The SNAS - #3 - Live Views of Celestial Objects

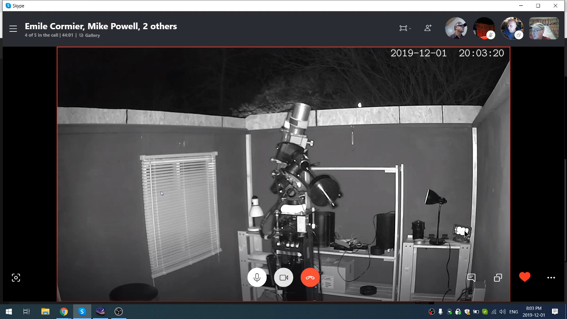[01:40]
And Anne McAllister. Hi. Welcome to the show tonight. So Mike is showing us a sample view of what we're doing. So Mike, could you talk a little bit about what you've got set up there? Well, this is the inside of my observatory being filmed in infrared. I've got a ASTG-5 GoTo mount with a 70-millimeter William Optic APO. Stacked on top of that is a 66-millimeter APO.